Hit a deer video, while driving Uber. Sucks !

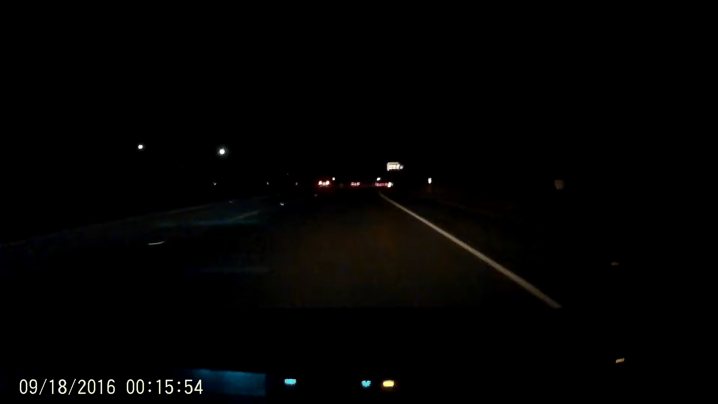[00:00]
we go home? Oh, damn. Oh, shit. For the love of me. Jesus. Like, oh, damn. Oh, I think it's dead.